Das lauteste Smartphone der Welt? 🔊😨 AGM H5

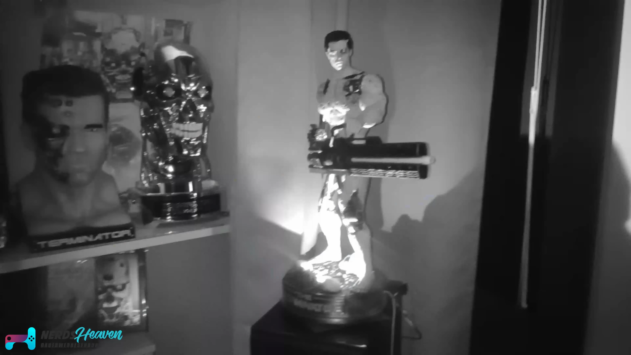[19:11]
Nachtaufnahmen, wie gesagt, sind ja so richtig nicht möglich.
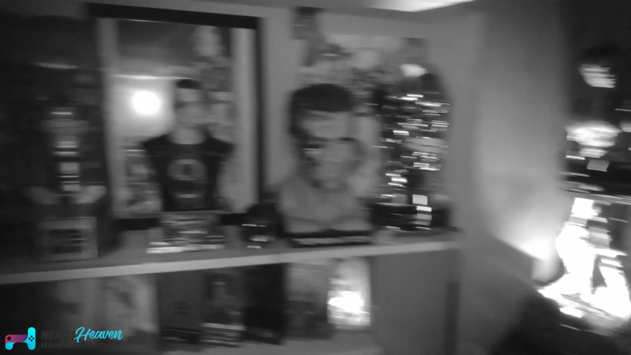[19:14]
Mit dem Infrarotsensor kann ich nachts auch aufzeichnen.
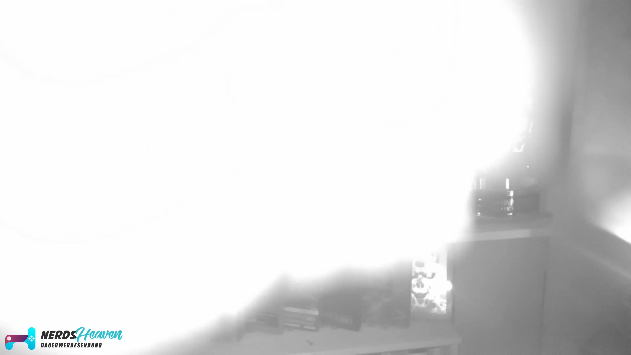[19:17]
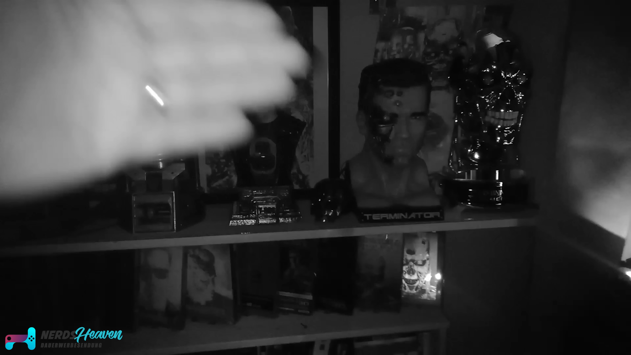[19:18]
Das funktioniert auch gut, aber man merkt halt auch hier, dass hier die zwei Megapixel, die dann bei dem Video noch bei rauskommen und die Full-HD-Auflösung halt auch nicht so toll sind.
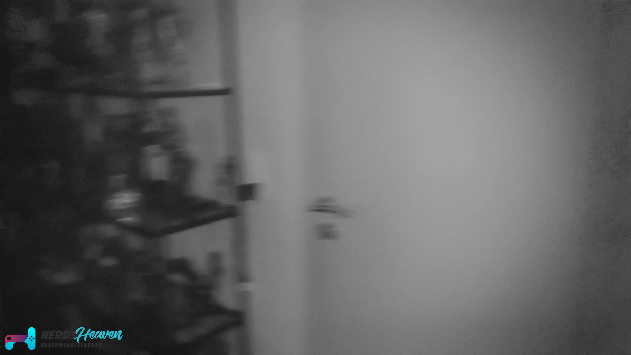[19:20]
Man sieht aber im Prinzip an, Arnis Kleidung sozusagen, dass hier dann die Flächen weiß sind.